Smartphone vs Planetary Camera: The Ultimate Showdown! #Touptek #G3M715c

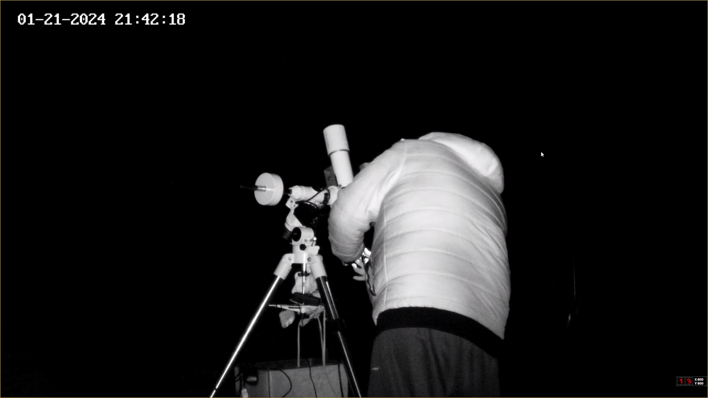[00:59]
camera rotate the camera got it you managed to do it